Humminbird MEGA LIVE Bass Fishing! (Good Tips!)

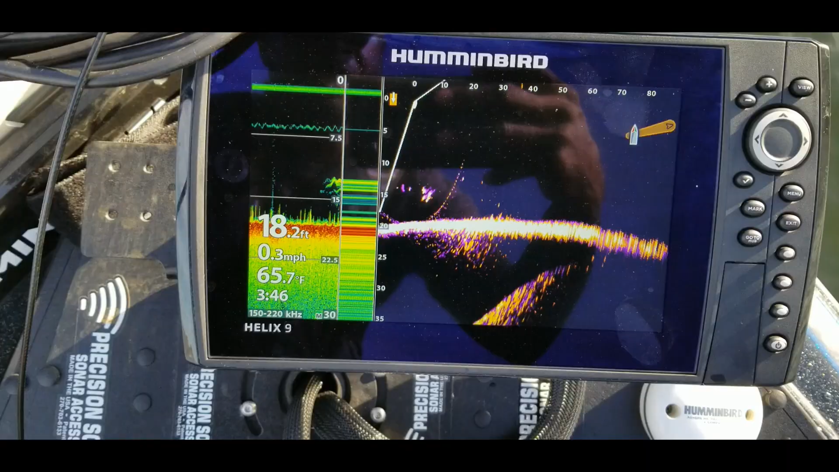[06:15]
On screen: depth 18.2 ft, water 65.7°F, speed 0.3 mph
good information that can help you out. Things that if you don't know about, they can really cut back on that learning curve for you guys. But anyway, let's go ahead and get into it, and I'll see you guys on the next one. Here we go, guys. I basically have it on a split screen with my
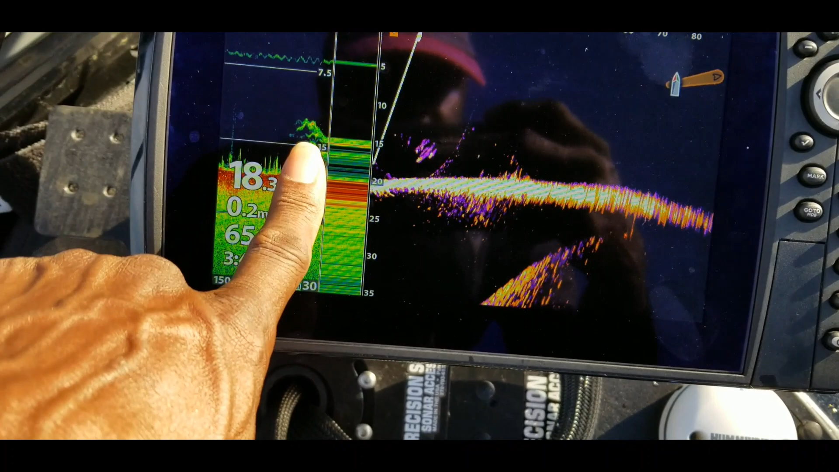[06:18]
sonar because that is the technology that I'm used to as far as drop shotting and everything like that.
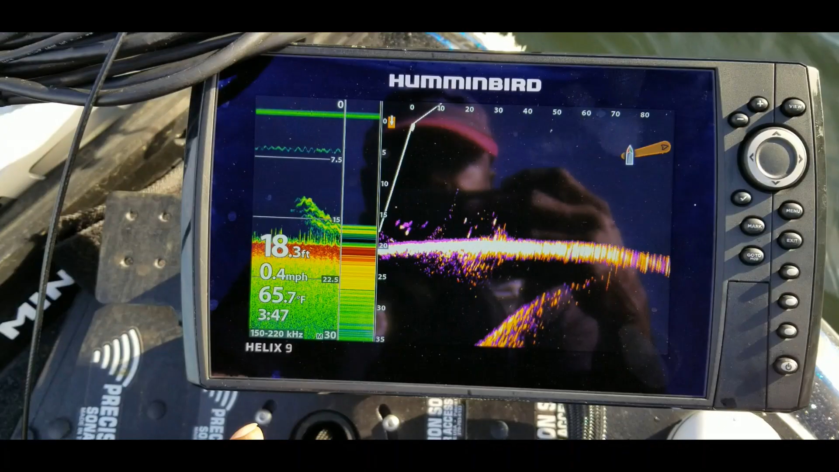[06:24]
On screen: depth 18.3 ft, water 65.7°F, speed 0.4 mph
So what I was saying, as far as whenever I was seeing fish under the boat, right here, I would drop shot to those fish.
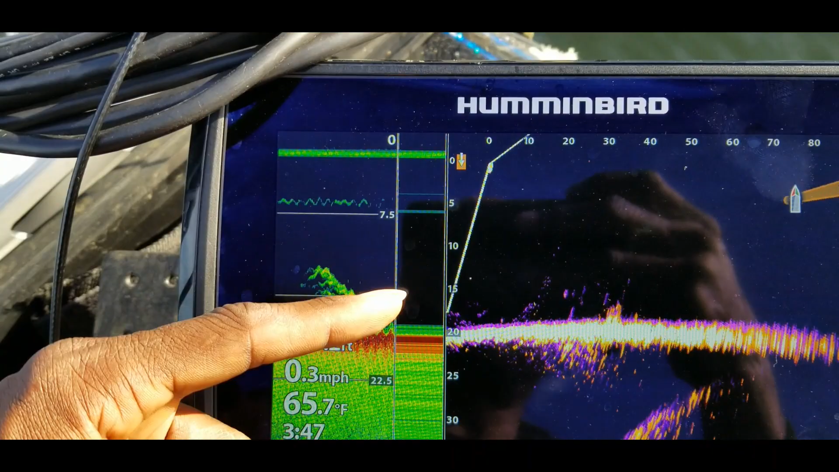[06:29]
On screen: water 65.7°F, speed 0.3 mph
But out here, these fish are about 20 to 30 feet away.
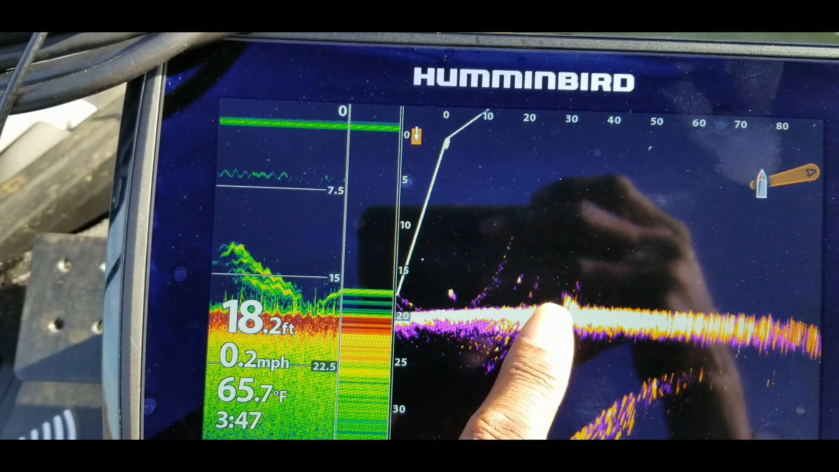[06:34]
On screen: depth 18.2 ft, water 65.7°F, speed 0.2 mph
There's like a brush pile or some type of structure right there. You can spend some time getting this thing dialed in a little bit better,
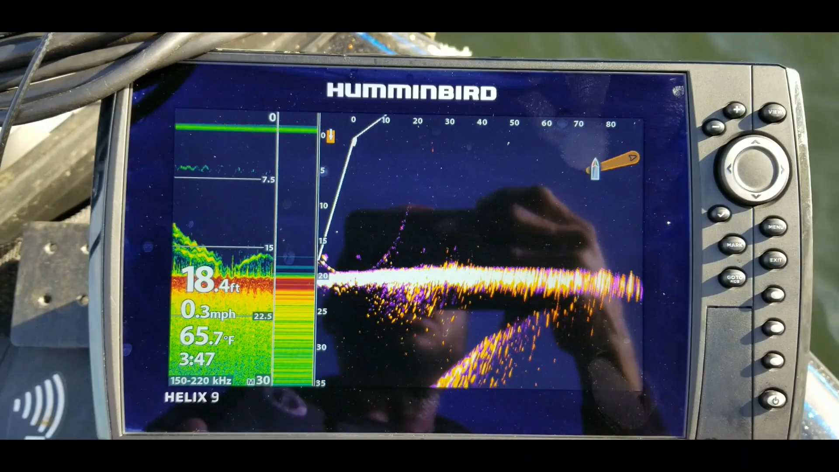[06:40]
On screen: depth 18.4 ft, water 65.7°F, speed 0.3 mph
but this is my first day out here on the lake with it.
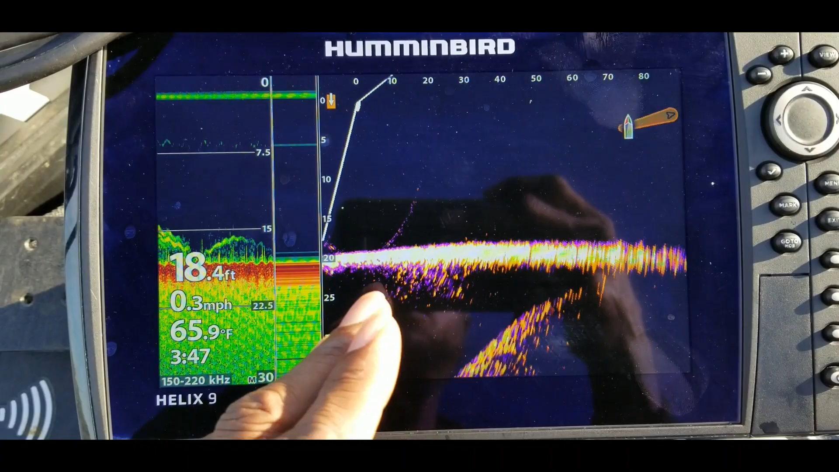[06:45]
On screen: depth 18.4 ft, water 65.9°F, speed 0.3 mph
And I pretty much know from using down imaging and sonar, whenever I start seeing things on the screen, what I'm looking at.
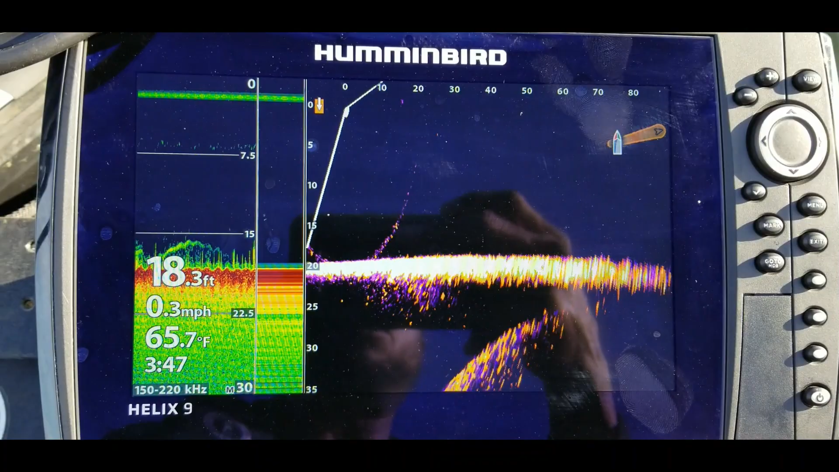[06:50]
On screen: depth 18.3 ft, water 65.7°F, speed 0.3 mph
So I don't necessarily have to get it tweaked in all the way in order for me to fish it. But as I stay out here longer, I'll go ahead and put in a little more time just to see how clear I can get the images and things like that.
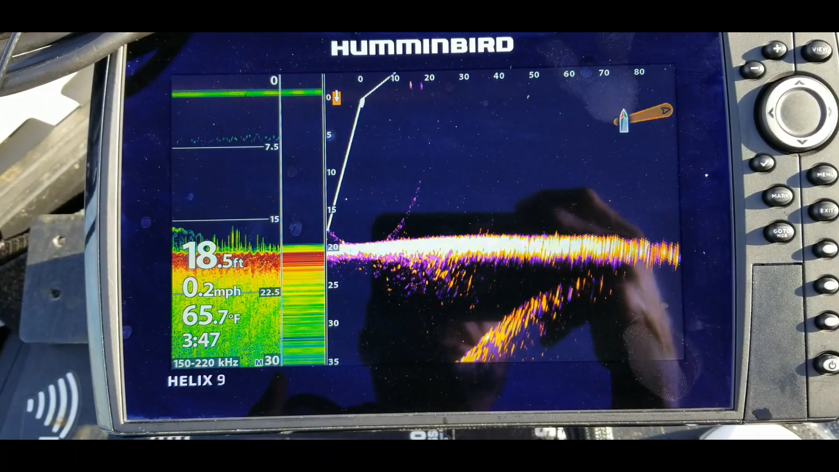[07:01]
On screen: depth 18.5 ft, water 65.7°F, speed 0.2 mph
But basically all I was doing was just panning around. So as you can see up here, I'm just panning this left and right,
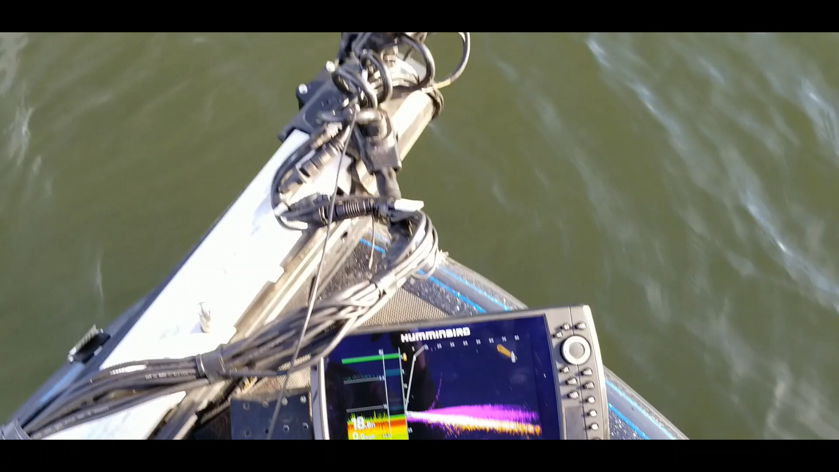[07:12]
and you will be able to see brush piles, bait fish. Let's see, as I'm turning this.
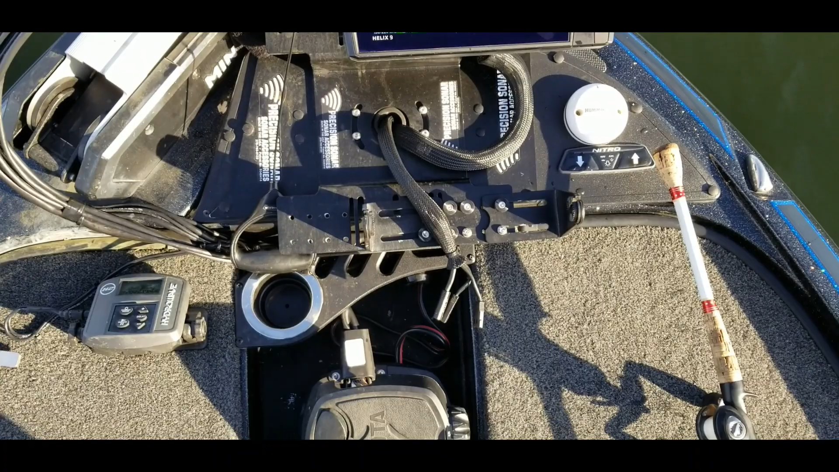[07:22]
And the other thing that you'll have to get used to, guys, is just panning this left and right without pressing the
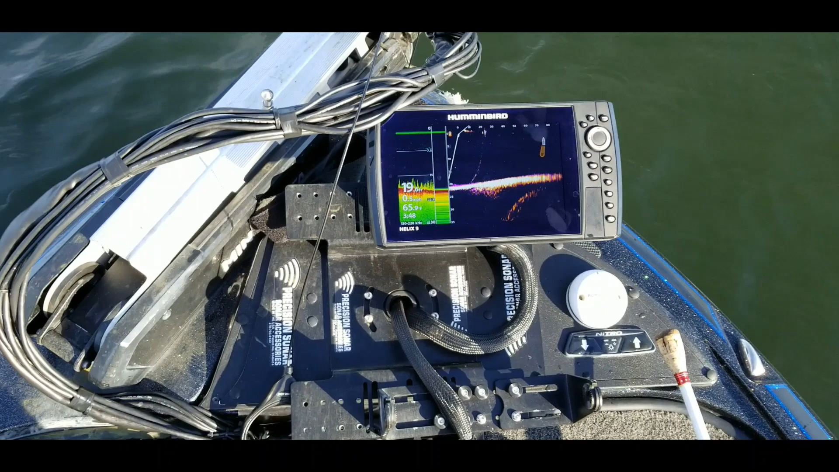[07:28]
pressing the pedal to make the trolling motor actually start engaging.
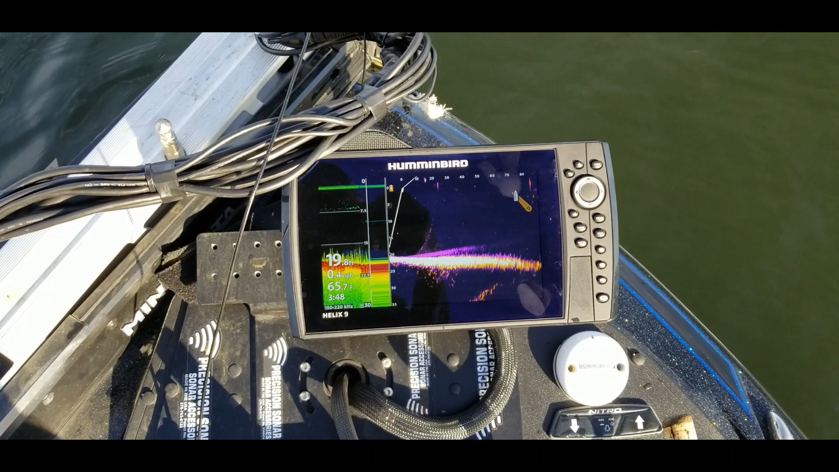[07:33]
So you just want to go left and right out here. All right, so I'm not seeing anything at the moment, but let me just move around. So the great thing about this is that you can stay in one place and just kind of pan around left and right.
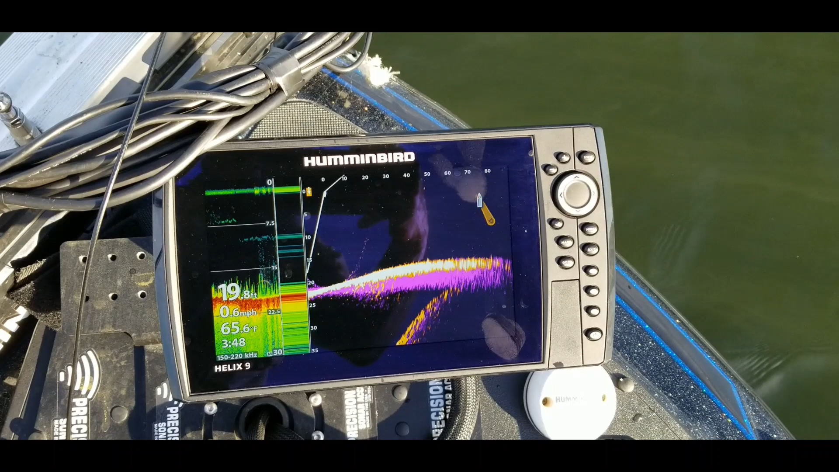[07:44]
On screen: depth 19.8 ft, water 65.6°F
You can see I have the boat icon on right here, so it tells you which direction the transducer is facing. Okay, so there we go. There were some fish right there.
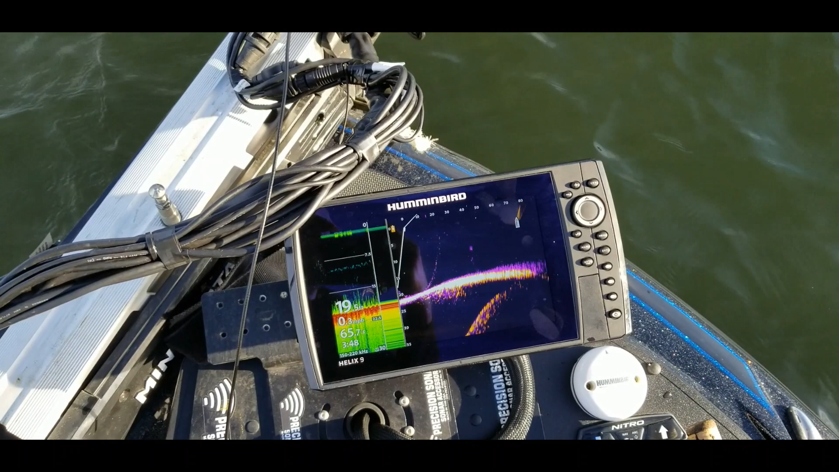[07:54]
Let me see if I can go back.
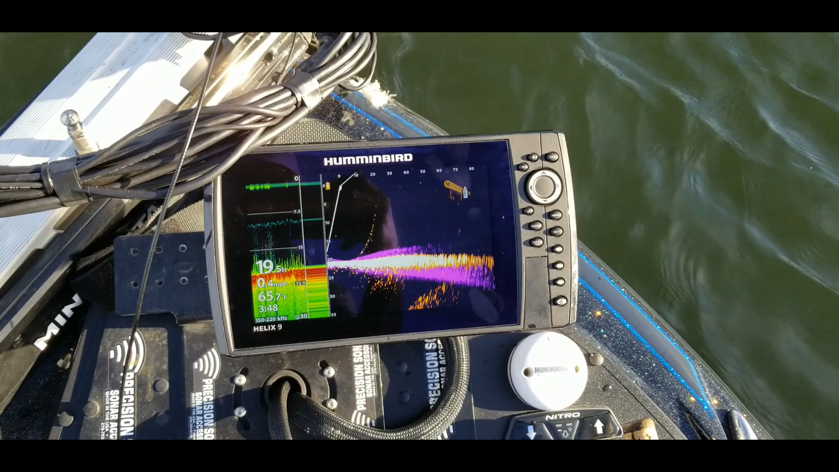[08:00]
There we go. So you can see those fish right there. And basically at that point, all you have to do is just line up your cast
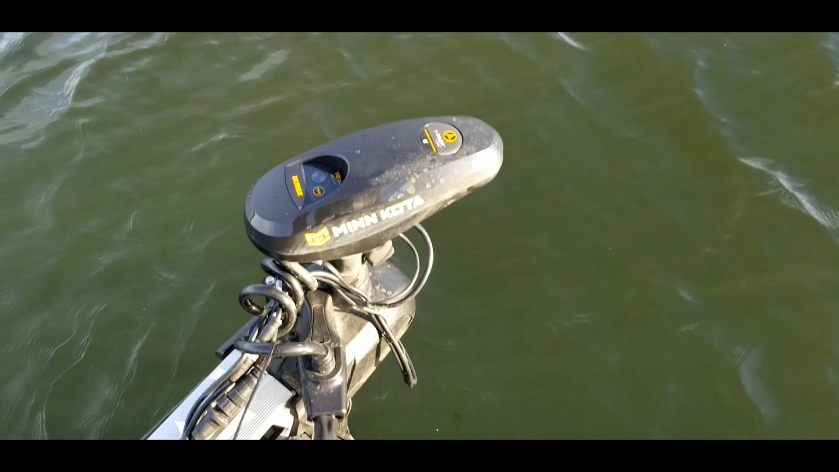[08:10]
with the direction that this is facing and just cast straight out in that direction. The other thing that there would definitely be a learning curve with this, guys, is being able to get your bait within that cone.
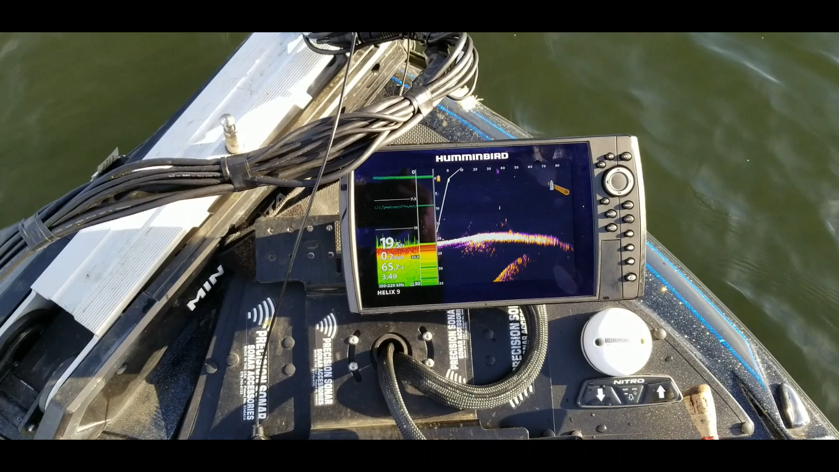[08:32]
I think Humminbird has a 20 degree cone, Garmin LiveScope has a 20 degree cone, and Lowrance Active Target has a 18 degree cone. Let me just put this on full screen right here.
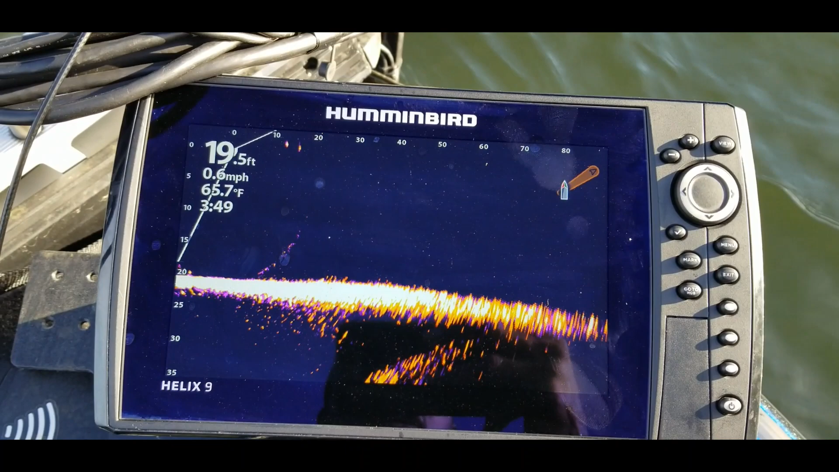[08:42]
On screen: depth 19.5 ft, water 65.7°F
So the other thing you'll want to do is just go through here and set up your shortcut. So I have that first one on full screen.